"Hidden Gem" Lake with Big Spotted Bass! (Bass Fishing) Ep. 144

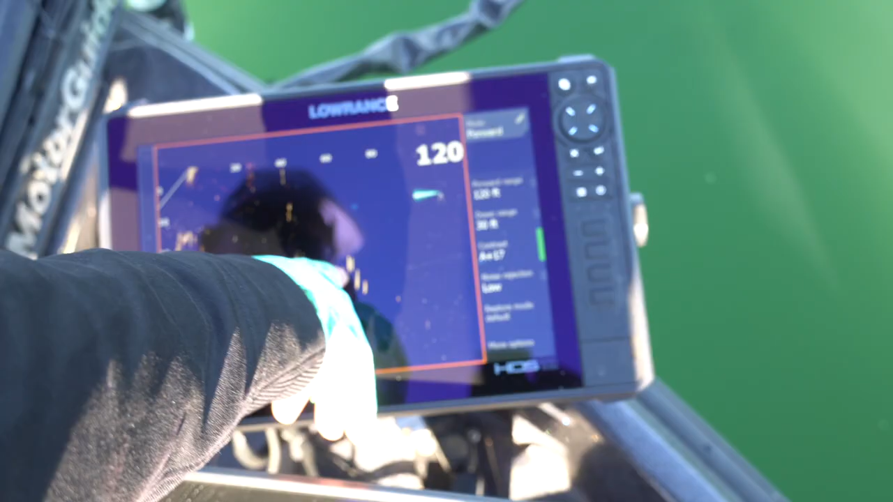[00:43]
That's where they're at. Now watch this.
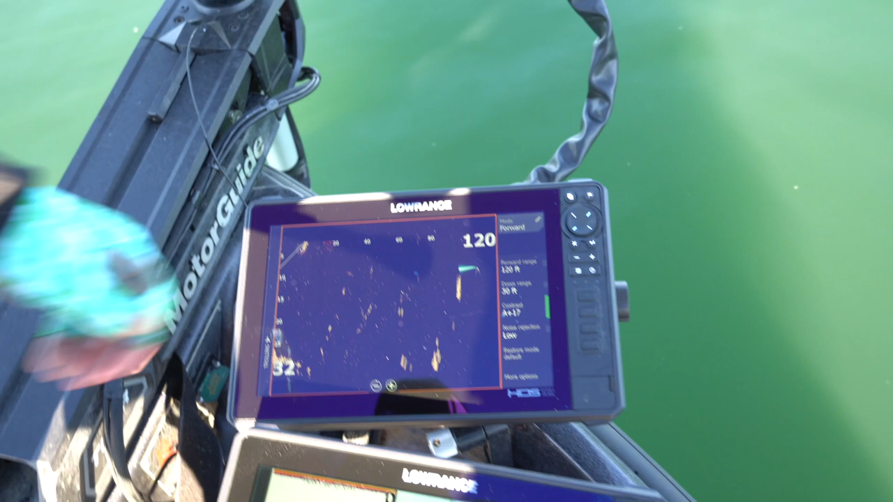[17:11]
If you can see right here, we've got, this is a cane pile.
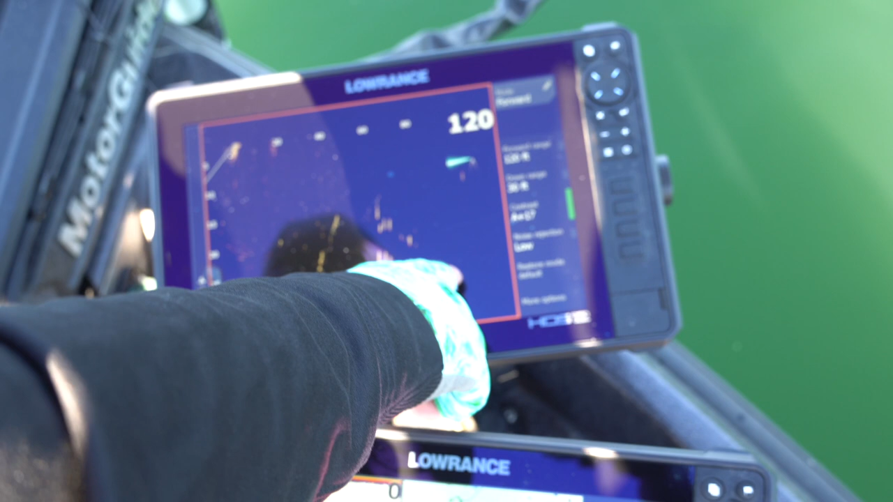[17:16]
And there's bass here, here, and all around this. And if you see, when I move my trolling motor, there's none there to the left.
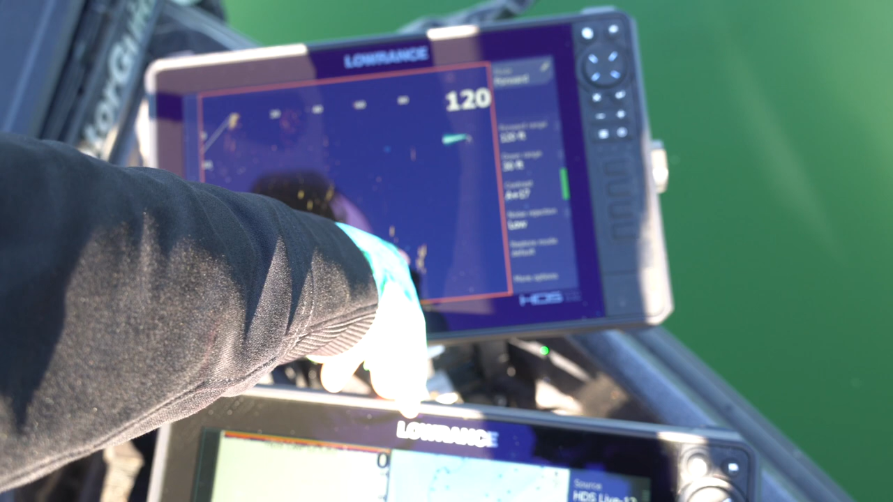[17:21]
And I move right back to the right. And that's where they're at. Now watch this.
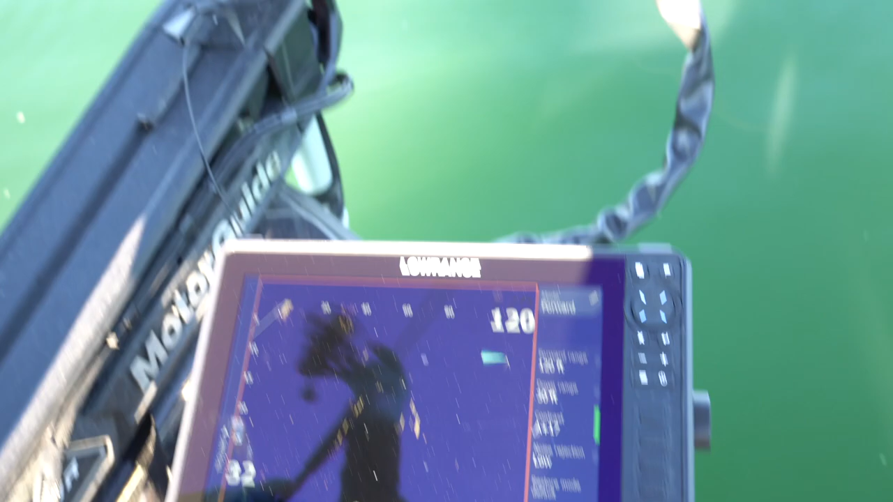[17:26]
So I'm going to cast my bait out there. I'm going to cast my bait out there.
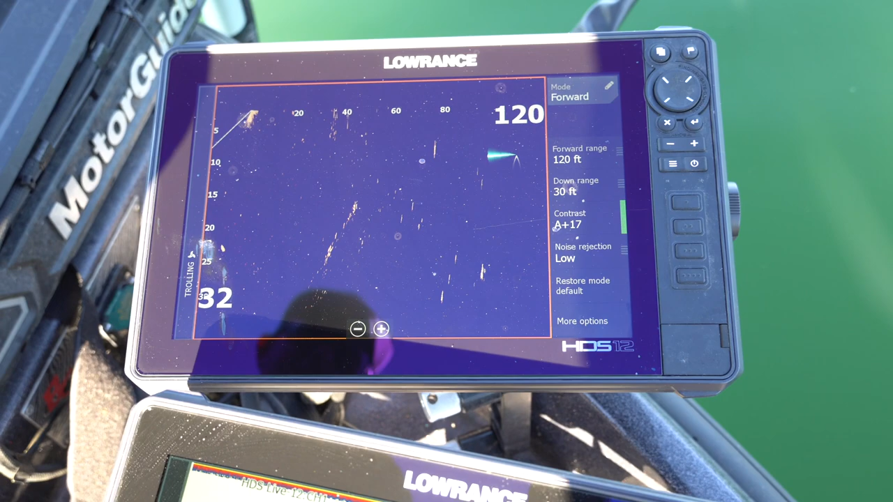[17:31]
And my bait's right here. Okay. And these fish, the thing about these, these fish is it's all about speed. So you want to, whenever you get over them, you've got to speed up.
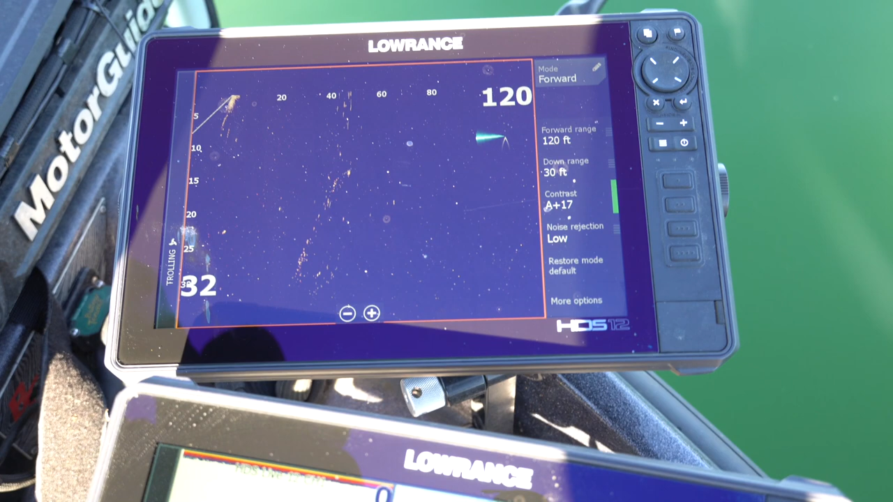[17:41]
So I've got them chasing it right now. They're, going towards the top after it. They're right behind it. Oh my gosh.